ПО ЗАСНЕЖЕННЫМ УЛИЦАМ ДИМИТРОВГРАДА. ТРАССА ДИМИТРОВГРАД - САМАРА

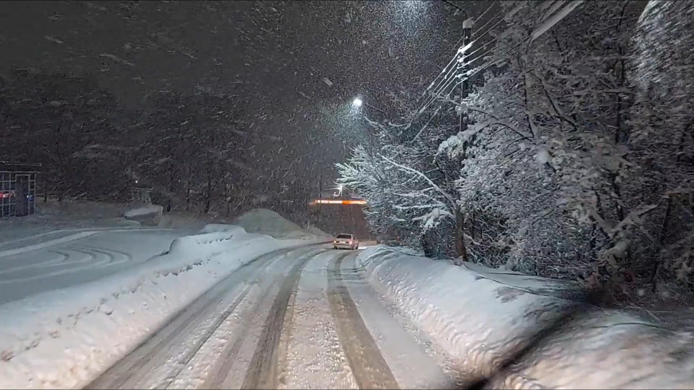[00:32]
вот это да встретил димитров град
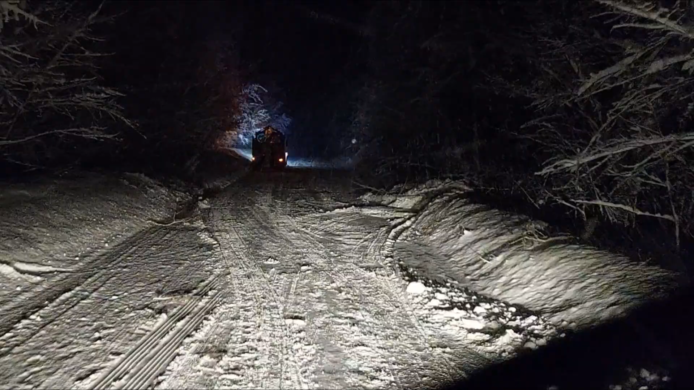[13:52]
спасибо да нехилое дерево то только бы еще ветками то облицовку не не поцарапать
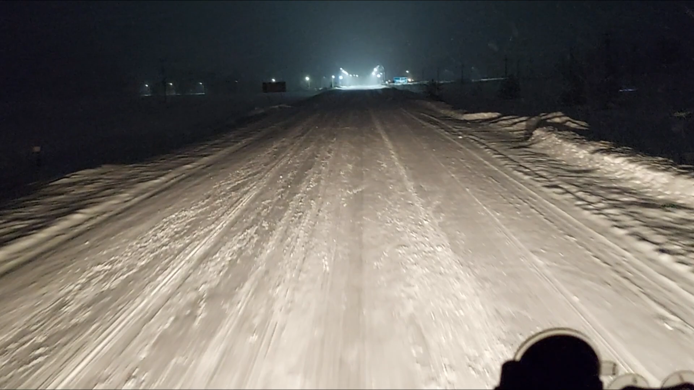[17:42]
Да, но по сравнению с объездной здесь уже автобан. Правда заснеженный. Так, столько нам до места. До места 146.
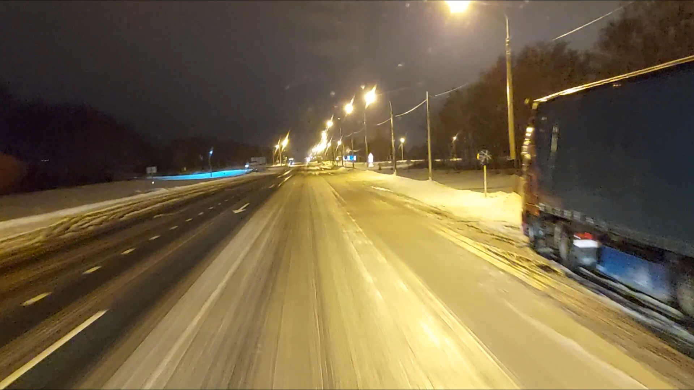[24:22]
Так, ну что, нам сейчас до колечка 3,5 километра. Сейчас до кольца Красной Яры нам 3 километра 300 метров. И от него еще... Опа! И от него еще буквально 7,5 километров нам до объездной.
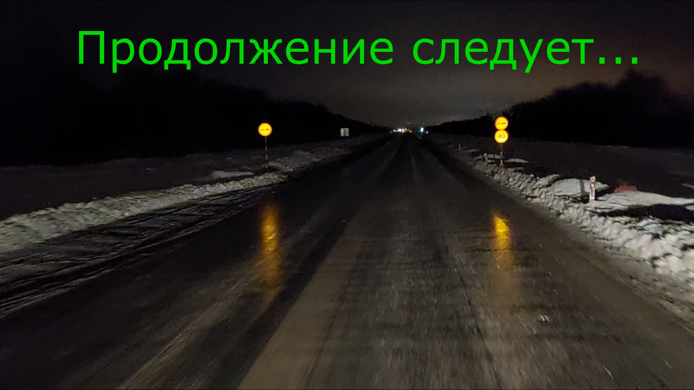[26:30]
Такое ощущение, как будто из кувета выехало. Продолжение следует...